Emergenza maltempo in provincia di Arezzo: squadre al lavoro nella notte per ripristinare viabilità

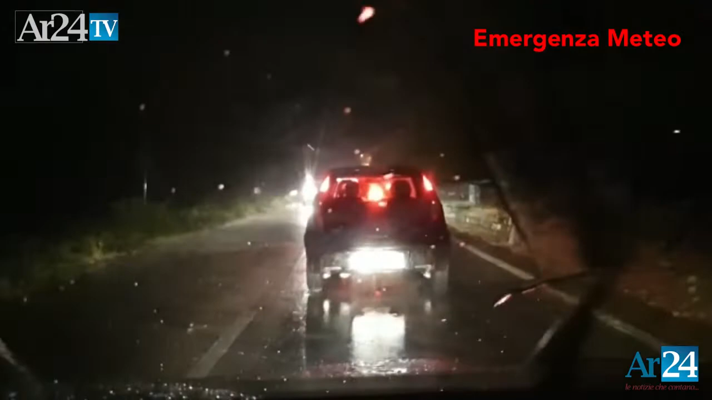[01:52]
ecco la squadra dei vigili del fuoco, soccorso acquatico con tanto di gommone,